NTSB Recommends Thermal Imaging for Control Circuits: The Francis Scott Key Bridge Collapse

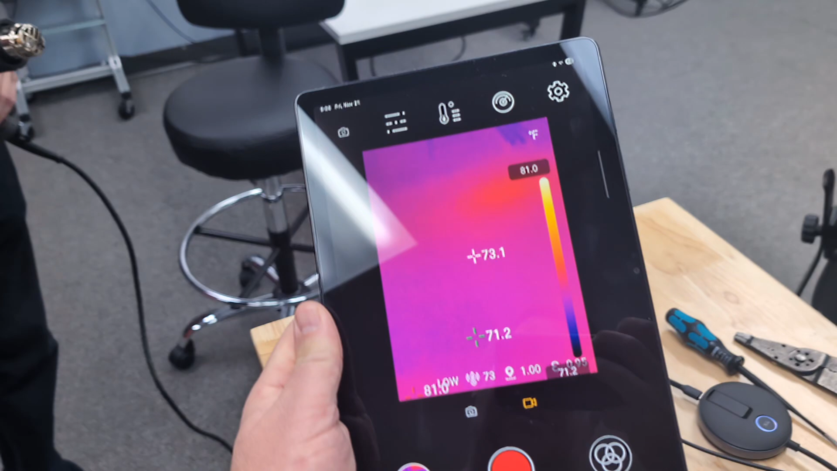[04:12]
On screen: scale top 81.0°F
And then we're just going to use the fluke I see here. Michael, I may need you to hold that. I'll try to pull all this off.
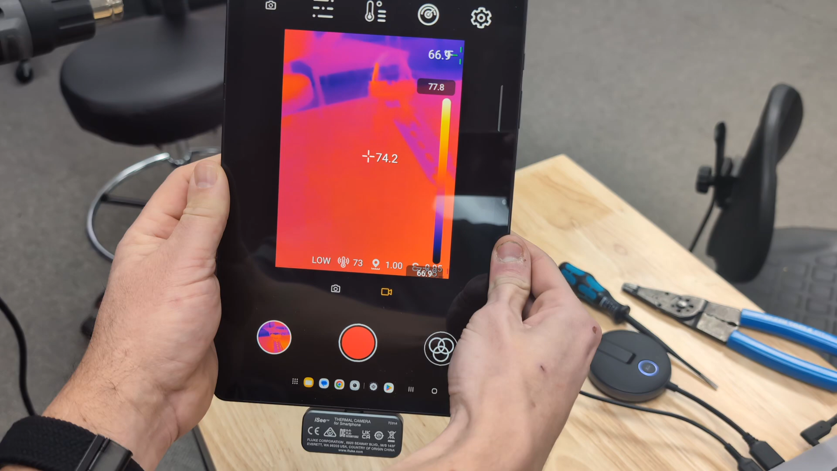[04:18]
Yep. And so I'm going to hit the record button, just in case we drop everything or we see something exciting.
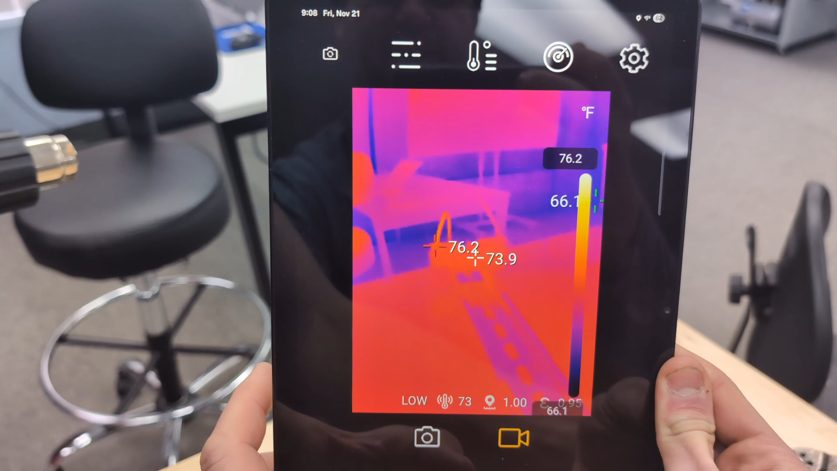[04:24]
On screen: scale top 76.2°F, scale bottom 66.1°F
And then I'm going to hit the record, and the Michael's going to turn it on.
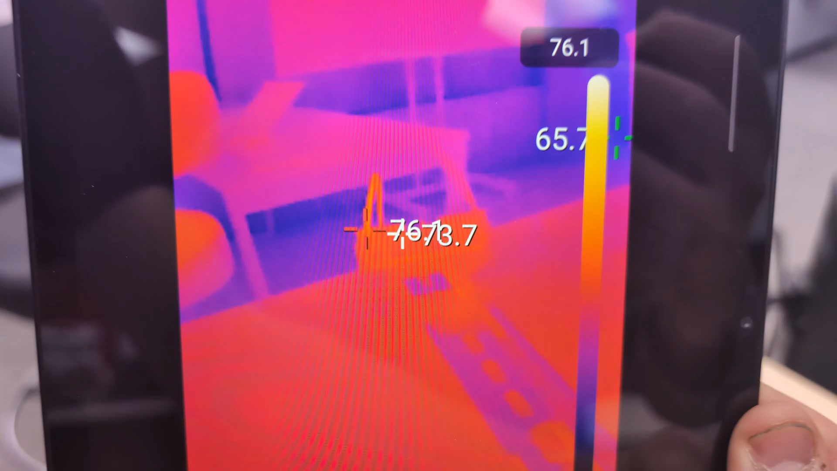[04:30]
And so what they're saying is if we have been shooting this control, we could have seen this one wire heating up.
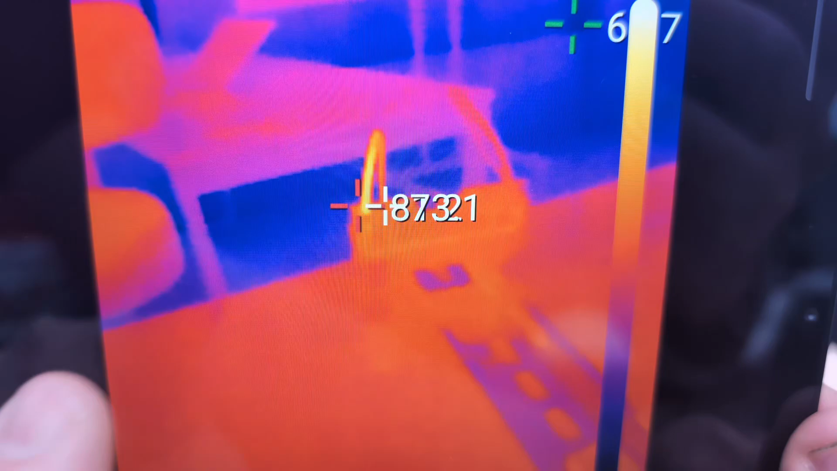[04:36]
So you see the wire on the left is clearly heating up compared to the wire on the right.
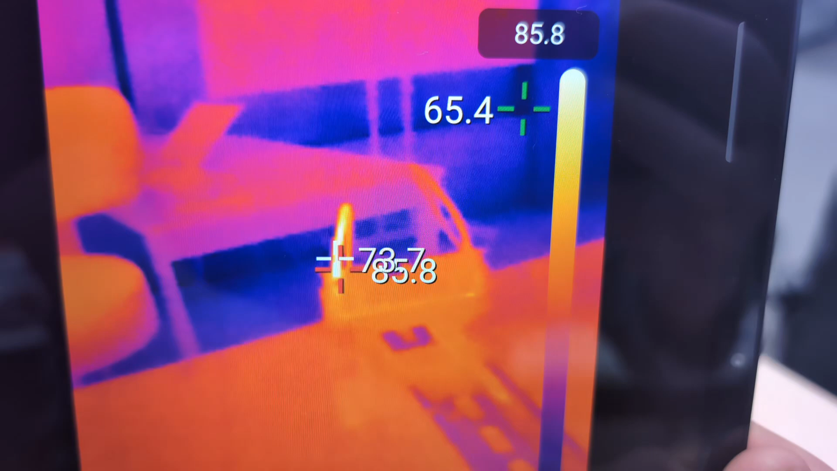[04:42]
And that is the benefit of a thermal imaging on your panels.
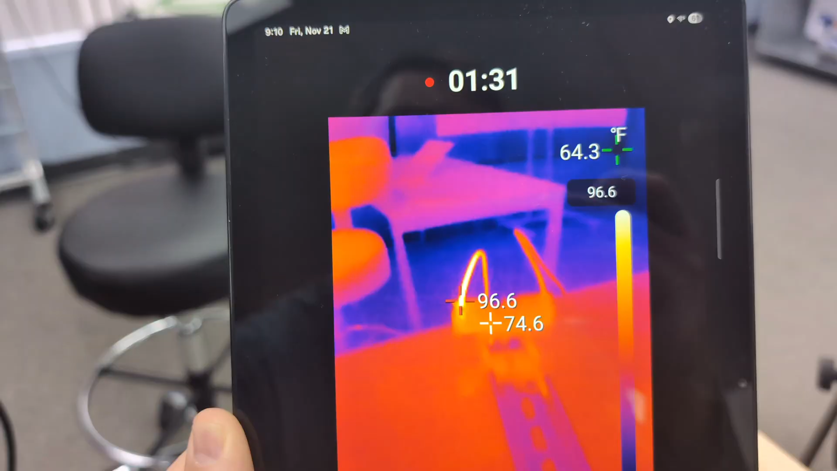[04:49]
On screen: spot 74.6°F, max 96.6°F
Now overall, if you're actually looking at acceptable levels of heat, this isn't bad. We're only at 100 degrees Fahrenheit on that wire.
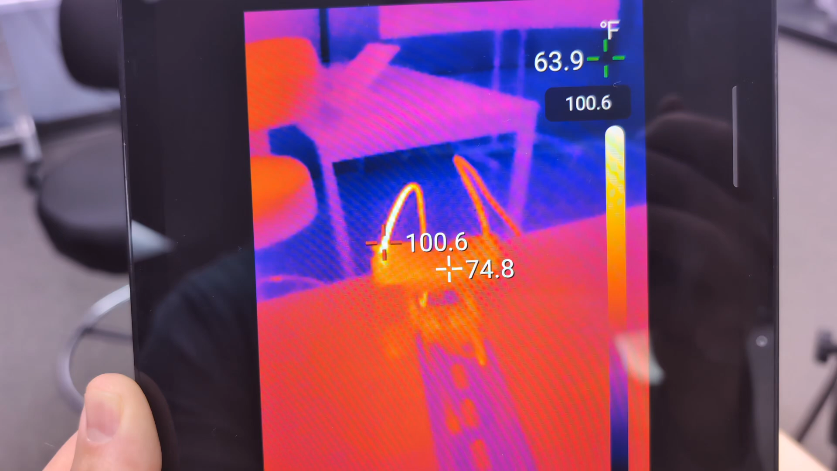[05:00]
But compared to the rest of what we're seeing, there's a big temperature difference.
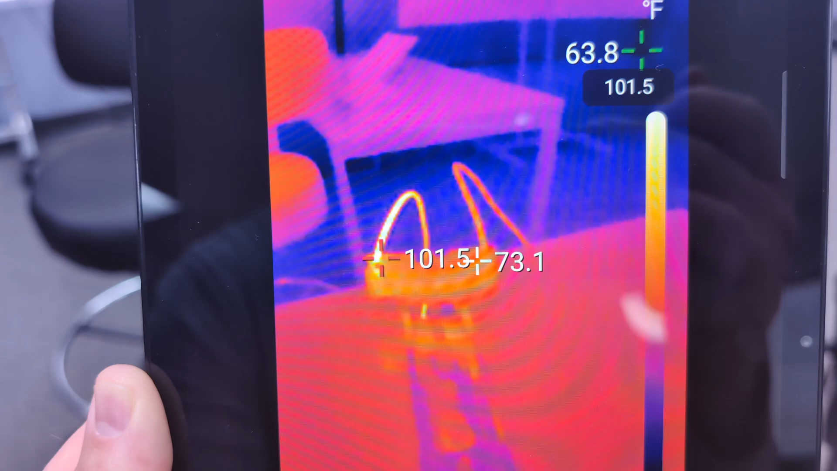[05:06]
On screen: max 101.5°F
So here's where, you know, just highlighting the fluke I see a little bit, here's where, well, you can't see that.
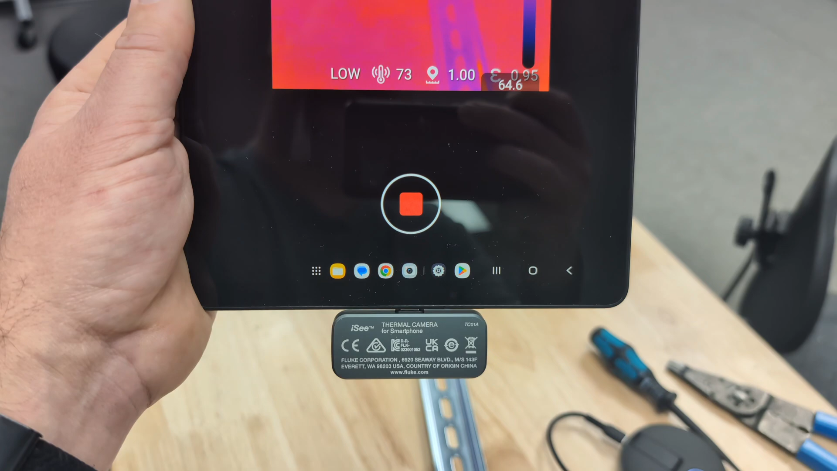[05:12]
I'll point, flip it over to the other side as soon as I get the side of my hand. But here's where a thermal imaging camera that actually shows the contrast of the heat can be really good, because it's only 105 degrees.
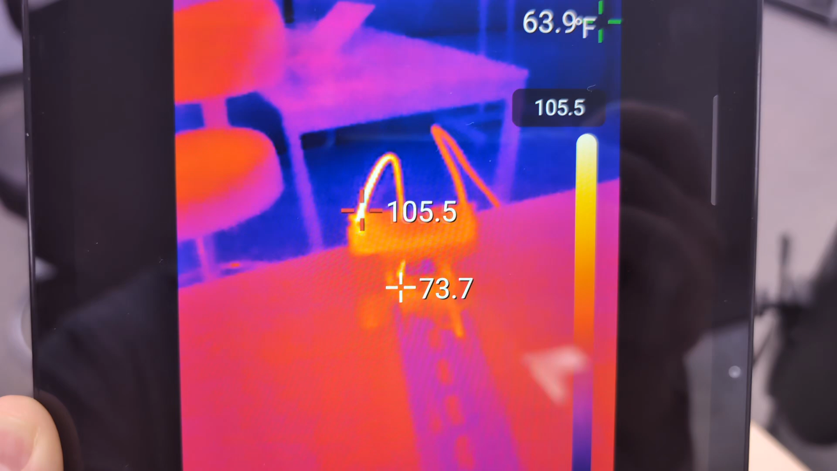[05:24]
And we're starting to approach where it's going to be really bad.
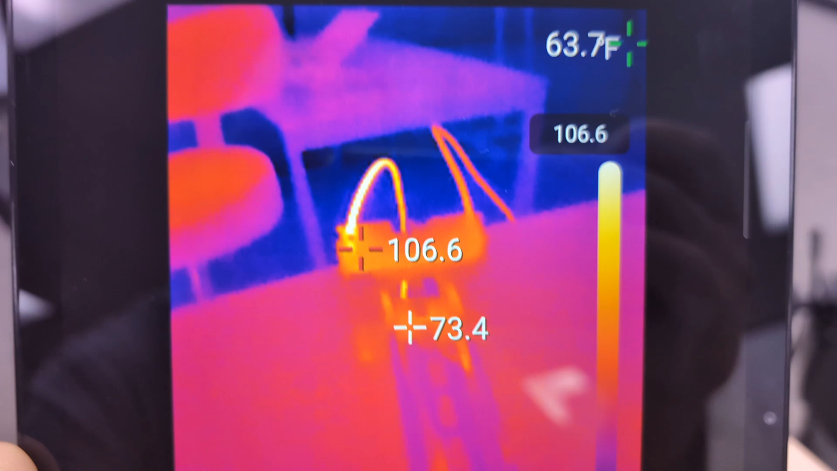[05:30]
But there is a clear issue with the left wire compared to the right wire.